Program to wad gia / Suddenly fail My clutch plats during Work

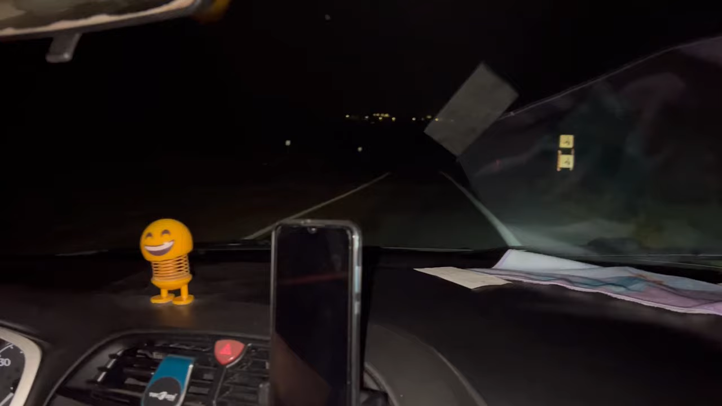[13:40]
کی بات جو ہے نا وہ بالکل ٹھیک ہے اس نے جو میں کہا ہے نا کہ آپ ایسا کریں کہ اس کو دوسرے گیر میں ڈال کے تو لے جائیں یہ جائے گی لگ جا کھوکتی دیا بچیاں دوسرا گیر ڈال کے لے جائیں تو میں نے ابھی اس کا دوسرا گیر ڈالا ہے اور لے کے جا رہا ہوں آہستہ آہستہ
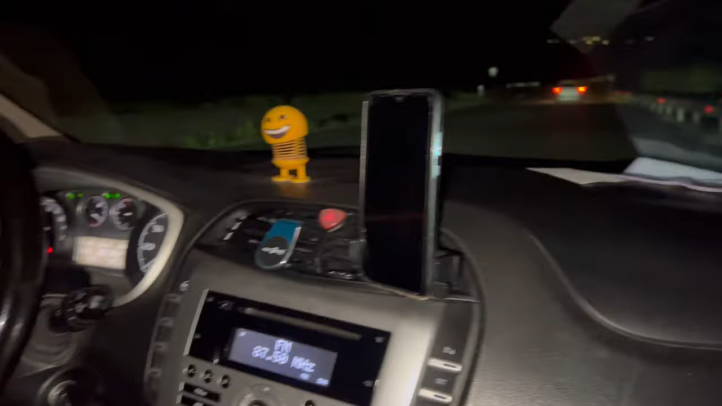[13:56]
اس کے بعد جو ہے نا وہ گاڑیوں کو یہ میں نے ڈبل انڈکیٹر بھی کر دی ہے کہ ڈبل انڈکیٹر میں
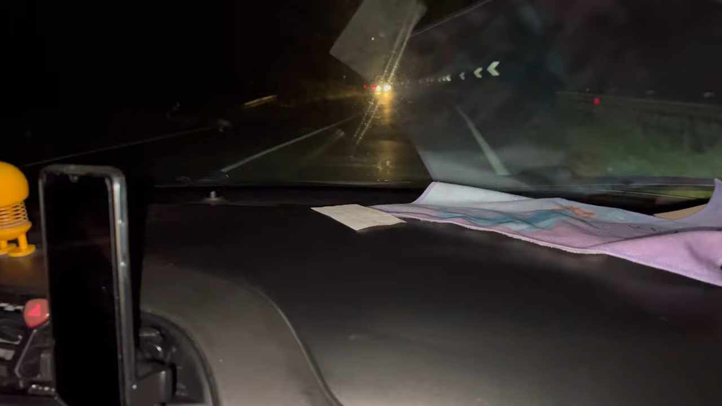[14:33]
انڈگیٹر جو ہے نا وہ میں نے آن کیوں میں ہے تو یہ اس لئے لگائے ہیں کہ ہر بندہ مجھے اوورٹیک کر لے جس نے کرنا ہے کیونکہ میں کسی کو